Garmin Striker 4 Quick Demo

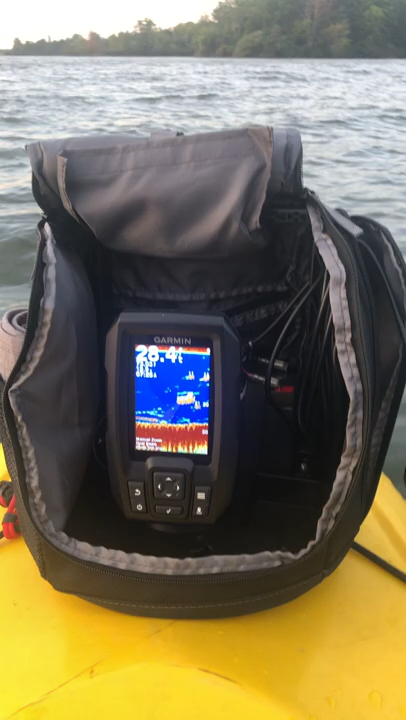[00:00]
Okay, so this is a video of my Garmin Fish Finder 4 Pro, it's in action.
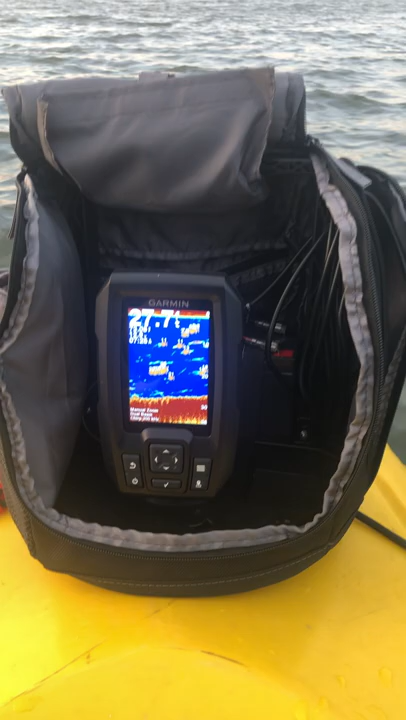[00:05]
Here you can see that it shows the depth of some fish underneath.
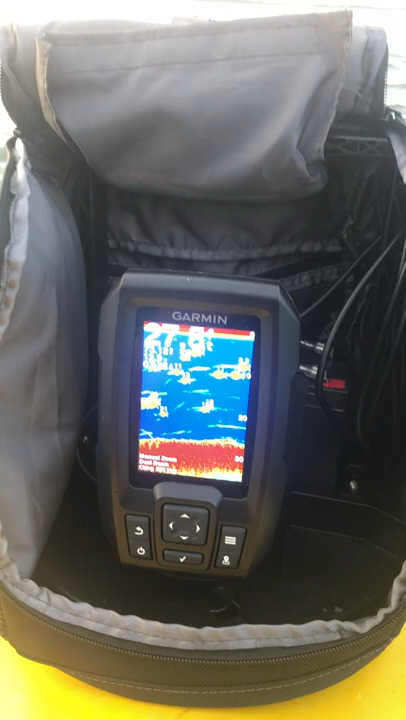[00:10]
Structured oil.
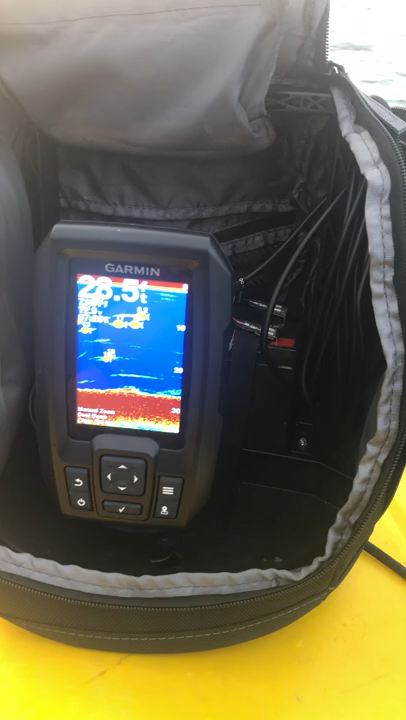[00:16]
The one I'm selling comes with this nice bag, battery on the back.
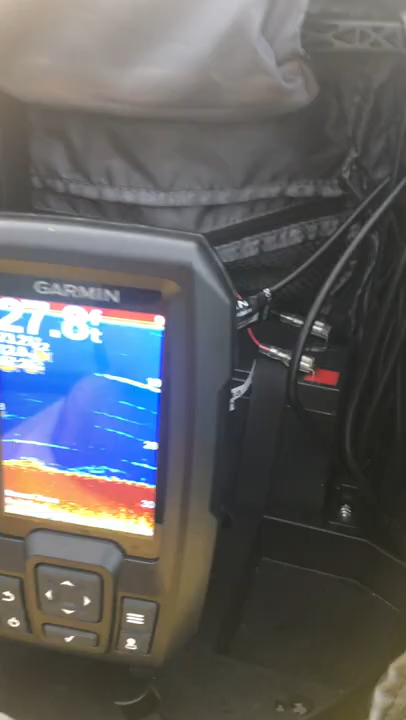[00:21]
You can see here, translucer, which for a kayak is very nice.